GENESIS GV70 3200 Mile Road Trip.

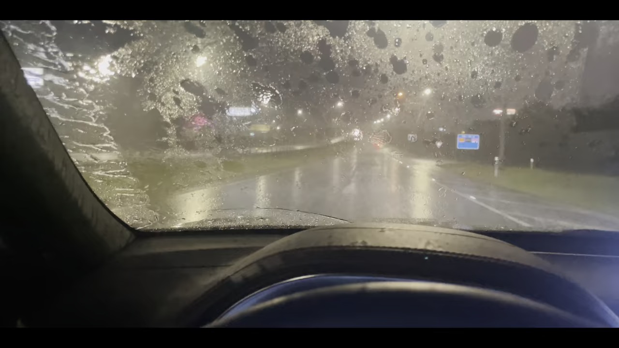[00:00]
We're in Oklahoma and there's a major thunderstorm around us. I really don't know what to do at this point. And now my center screen is stuck in this 360 view.
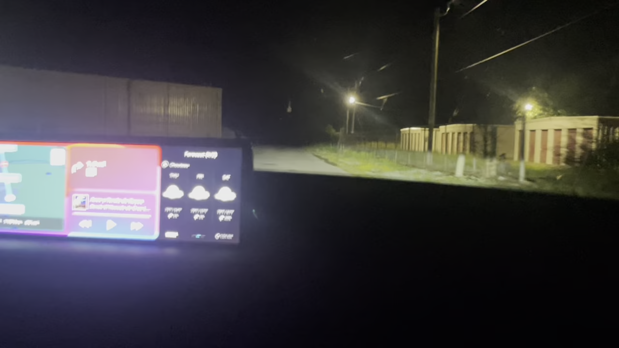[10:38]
We missed our exit and we're on this single lane road for, I don't know how much longer.
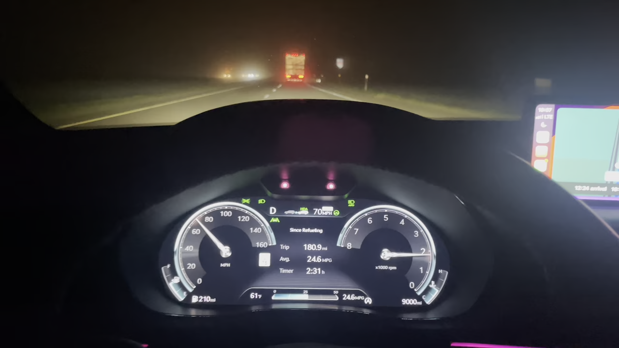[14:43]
Okay, that thunderstorm, luckily it didn't last that long. It was like 30 minutes, but it was very intense. And like anything I've seen before, we left Oklahoma behind. And we have been in Texas for like the last hour.